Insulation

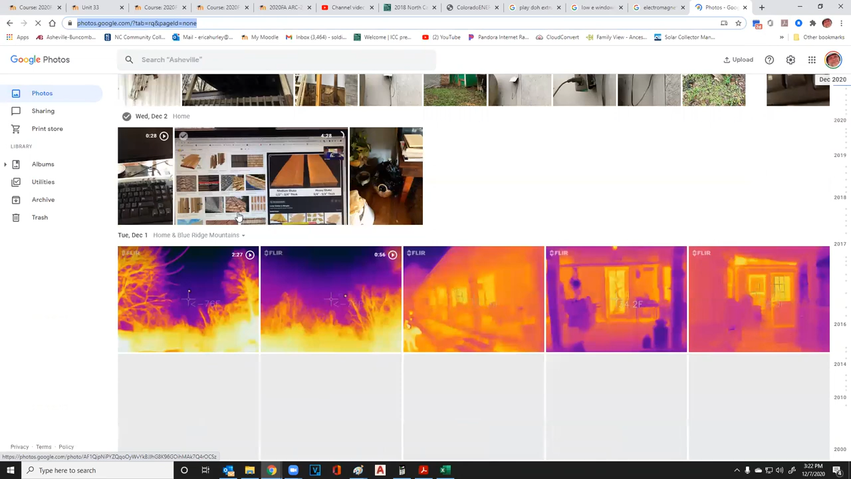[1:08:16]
Man, I hope I don't have anything incriminating in here. So I took some pictures with the imaging camera of my house. This is my office. This is where I'm sitting right now. And it was pretty cold that day. And you see here, I've got a bunch of windows here. But then I've got this space up here that is showing a little bit of heat coming through that. All right. So that doesn't mean that there's no insulation in there,
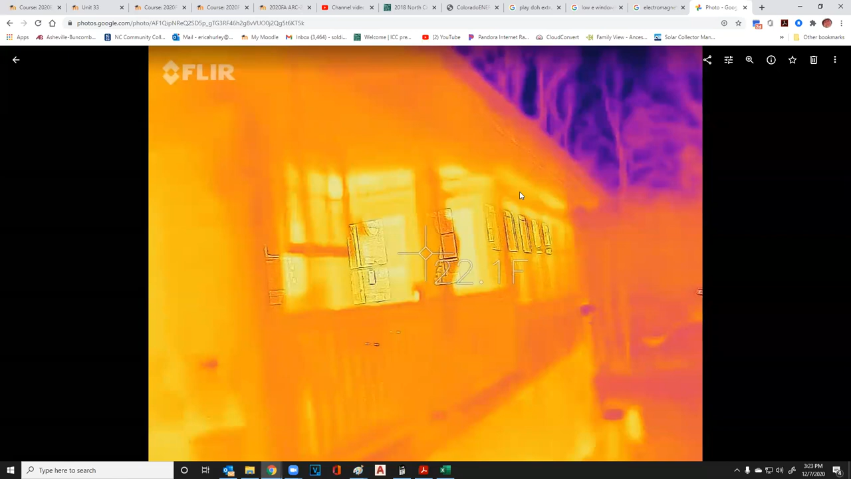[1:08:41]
but there's small insulation in there. And we can use these thermal imaging pictures.
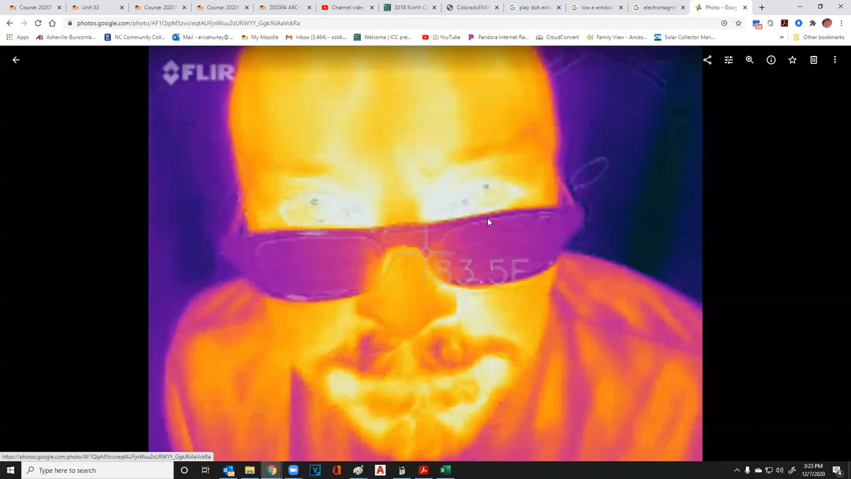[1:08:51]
Obviously, you can see how that works and shows what's hot and what's not hot.
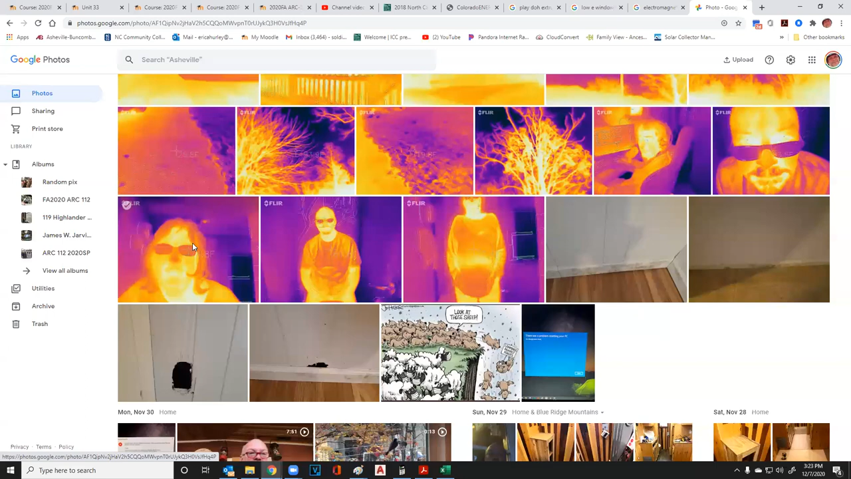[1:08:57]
And so my wife, she looks like she's a bear right there. So these things are really cool to work with.
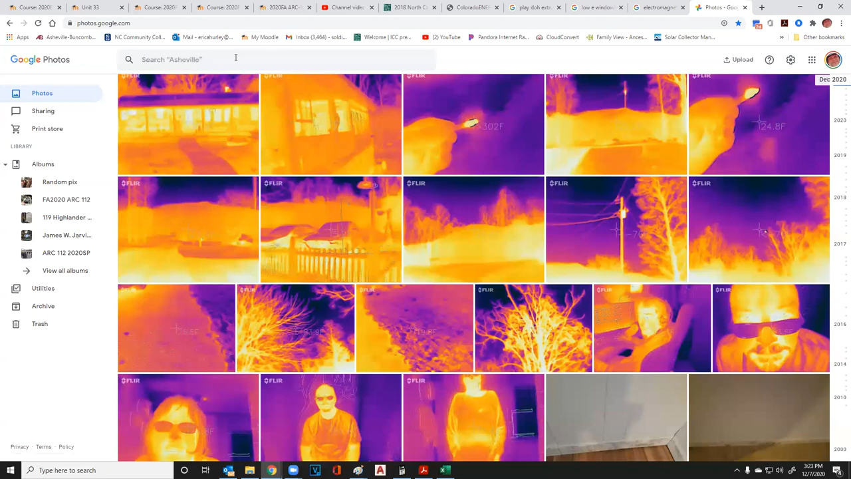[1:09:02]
Let me see if I can find a better picture. Let's see what shows up.
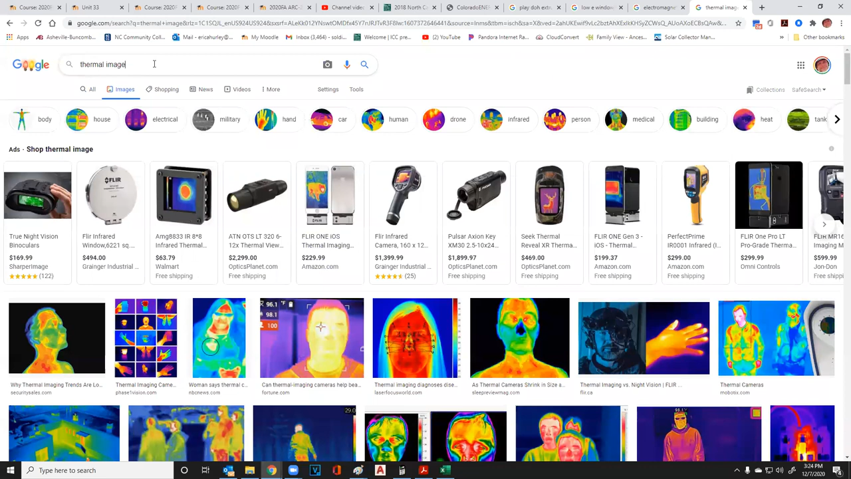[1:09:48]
Thermal image of wall. Just like that.
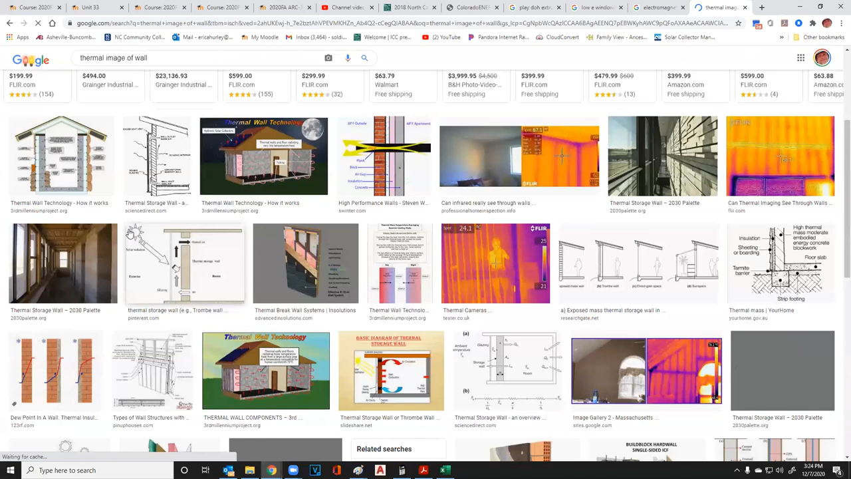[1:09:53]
Okay. This is perfect. All right. So in this thermal image, you can see that there are, there are studs in the wall. All right. So that doesn't mean that there's no insulation in there, but it means that, you know, it's fairly thin.
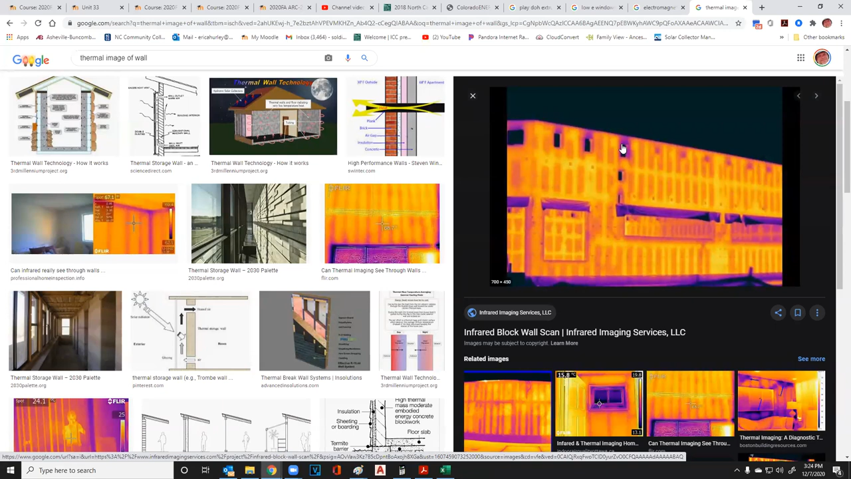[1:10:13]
Here you're showing some windows up here. These are scuppers from the roof. And then we're seeing where all of the studs are in that building as well.
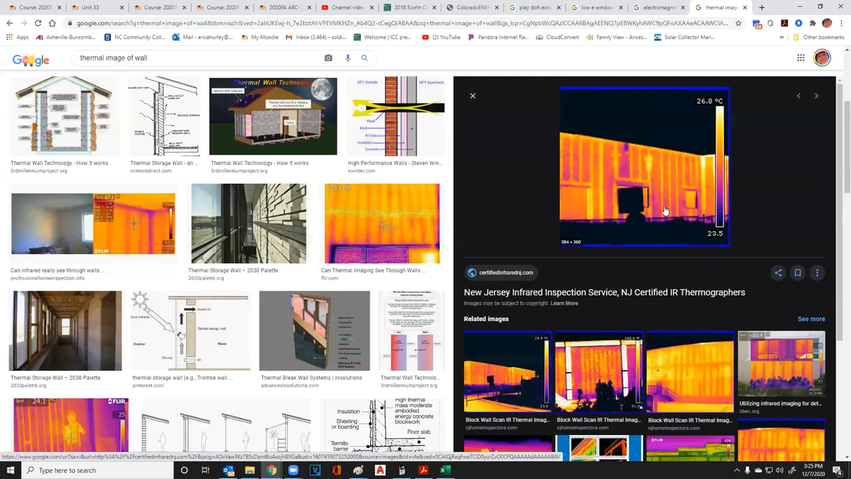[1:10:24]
On screen: scale top 26.8°C
So we can use these to see. So right there is a hole. Maybe the insulation didn't get in there. I don't know. But like I say,
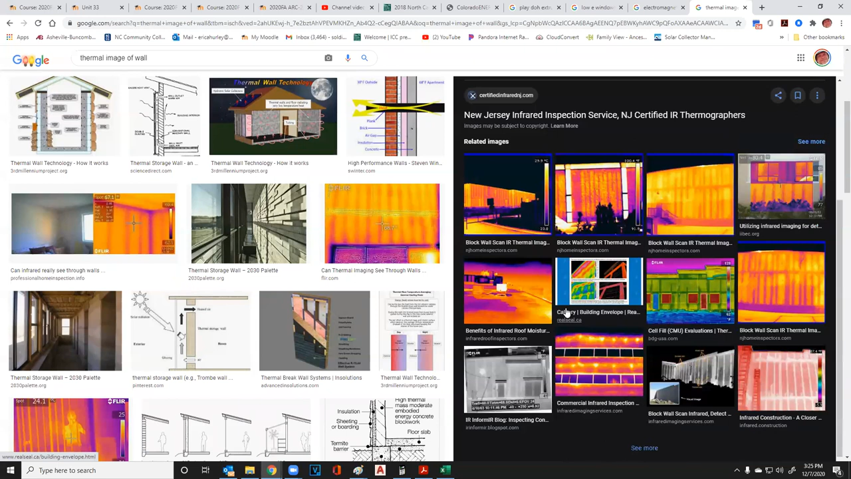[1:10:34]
most cases we can use our thermal imaging camera to look into a wall in this way and see, you know, do we have some missing insulation? Do we have low insulation?
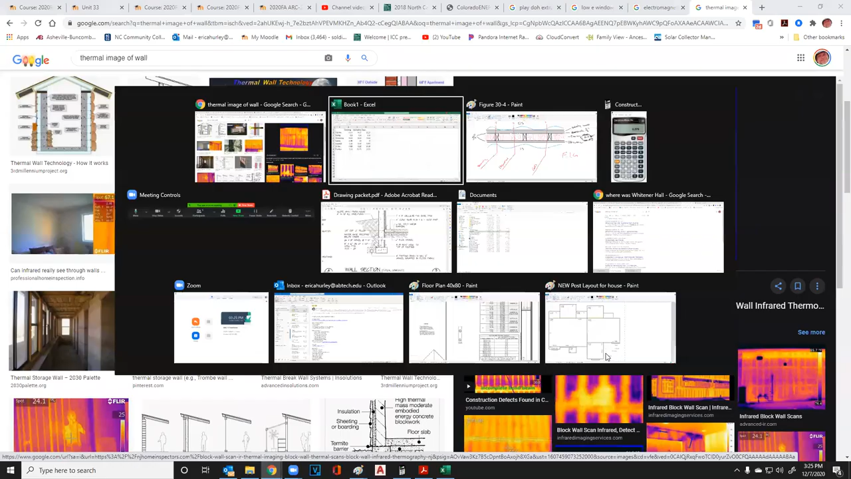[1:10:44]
And so that's the kind of defects that we can find in a wall. So most cases we don't ever put zero in there.